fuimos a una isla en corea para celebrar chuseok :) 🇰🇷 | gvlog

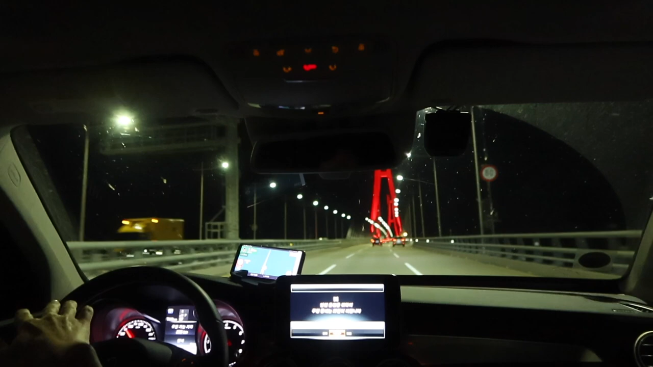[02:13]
Una parte está construido el puente, otra parte por abajo del mar. Y sí, estamos yendo a la isla de Koje, aquí en Corea, que está abajo de Busan.
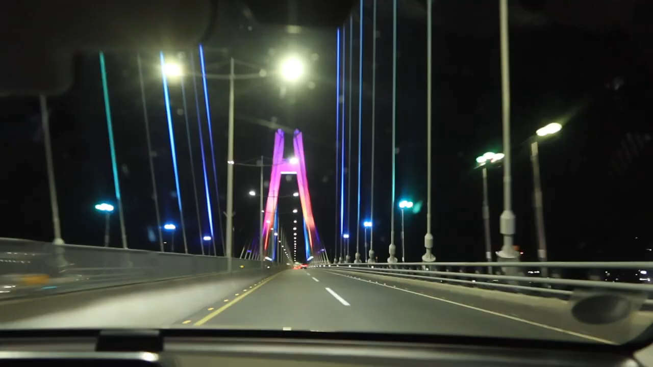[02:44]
Ya llegamos a la isla de Koje.